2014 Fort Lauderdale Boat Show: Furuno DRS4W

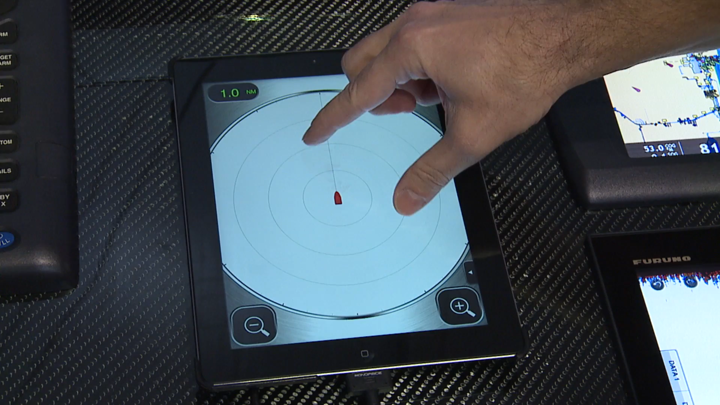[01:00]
so you can actually zoom in and zoom out just by pinching and zooming like we do with a phone right now. Your range scale is determined right here, and there's actually some nice features even for nighttime use.
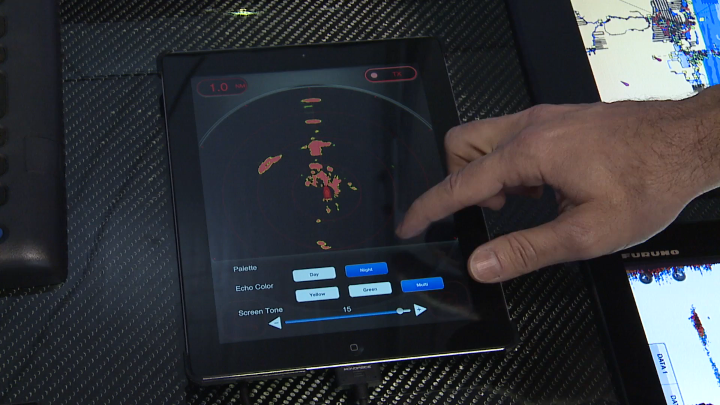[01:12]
You can switch the system over to a nighttime mode, so it's a little easier to read when it's a darker out. And you see I have an iPhone in my hand.